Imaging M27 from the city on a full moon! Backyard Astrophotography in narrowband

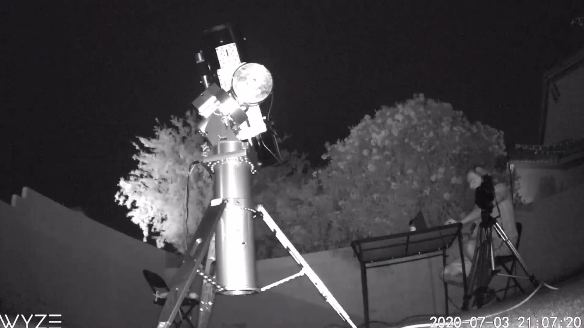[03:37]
So what I'm going to try now is to go upstairs and try to remote control the laptop. And we'll see how it goes. Hopefully I can control it from there.
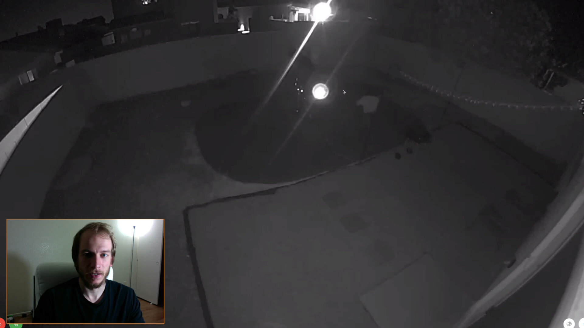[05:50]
And I just realized that the tiny camera here, the tiny Wyze 25 box camera, the infrared light or whatever that is for the night vision is blinding this camera. So I'm hoping it doesn't have an effect on the telescope. I'm actually kind of scared about that. It probably has an effect on the telescope. I don't know.